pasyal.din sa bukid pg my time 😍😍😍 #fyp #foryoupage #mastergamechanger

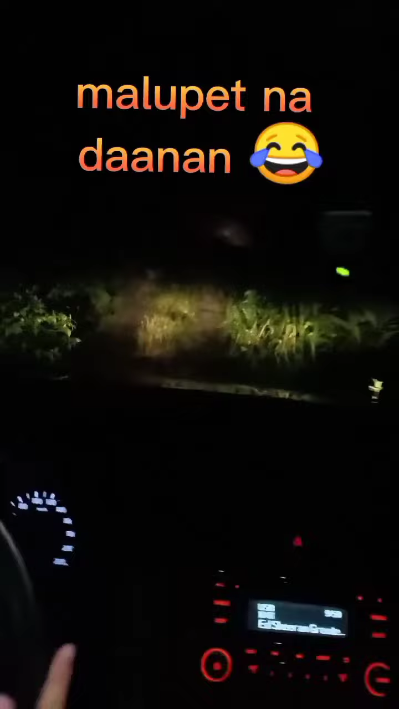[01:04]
Hindi pwede magkasya dito yung sedan lang yung sinakyan namin. Tapos, yan, tuloy-tuloy lang.